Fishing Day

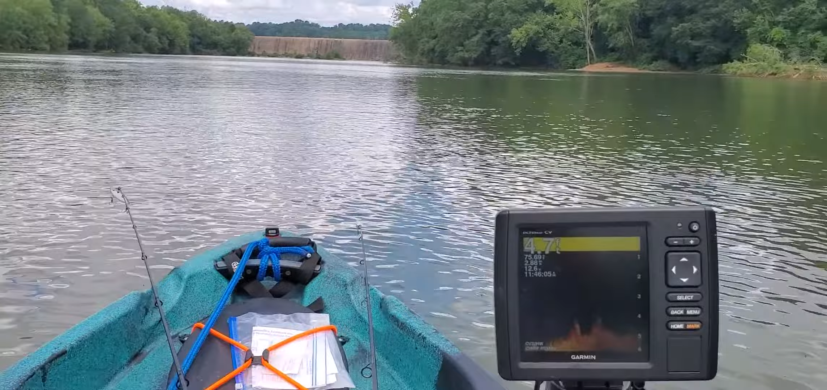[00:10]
We're getting into fairly shallow water. It's a little thin up here. But there's usually some fish up here close to these rocks and all.